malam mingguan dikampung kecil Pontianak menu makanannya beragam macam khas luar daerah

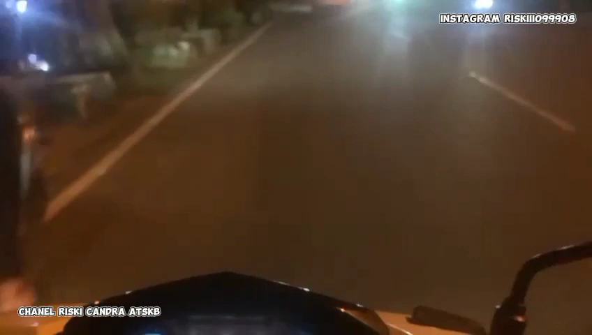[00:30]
Oke jadi kita udah setelah beli koper dengan harga 4300 kita jalan-jalan malam minggu ini kita ada di sungai
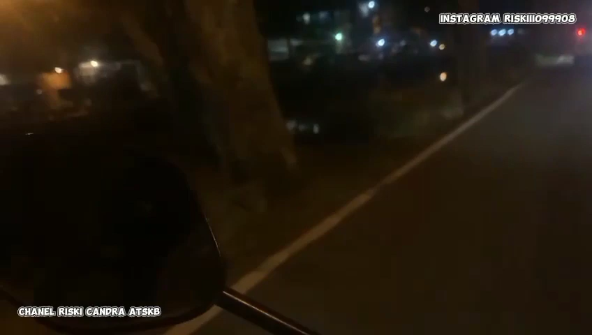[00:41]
apa dinamanya di dekar rumah sakit Antonius kita mau ke kampung kecil kan ya kampung kecil ini kita udah mulai berada di sungai Jawi Oke